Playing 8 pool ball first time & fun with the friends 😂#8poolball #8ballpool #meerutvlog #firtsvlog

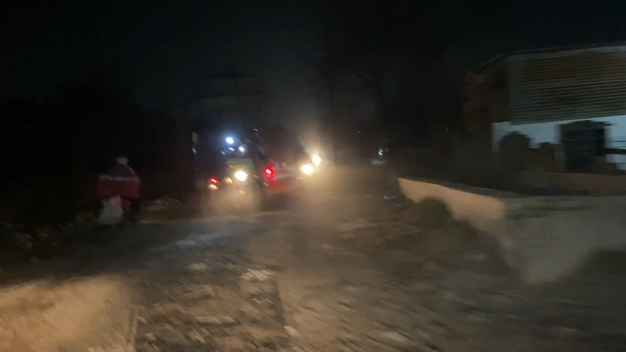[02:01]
गाइस, आप देख सकते हैं यहाँ पे कुछ इस तरीके से धूल धपाल है बहुत ज्यादा।
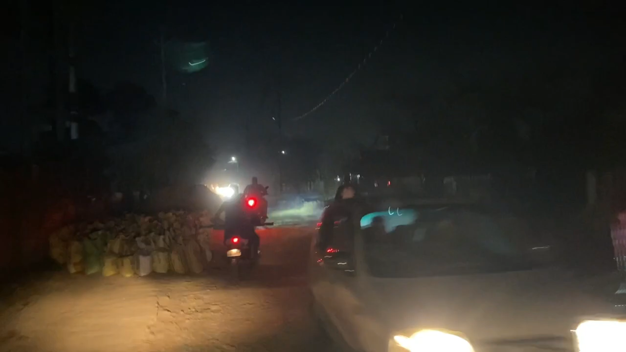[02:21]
कुछ अंधेरा है, कुछ रास्ता खराब है और अभी आकिब भाई ने कबाड़ में बाड़ दी थी गाड़ी,